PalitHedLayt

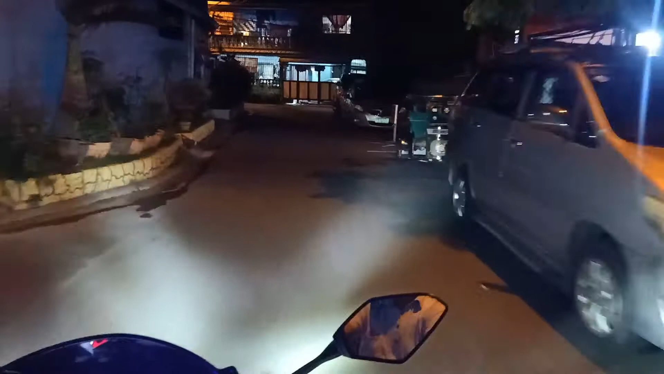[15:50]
Pero mas maganda yan. Para kita. Masakop na sakop yung daan. Para kita nyo rin.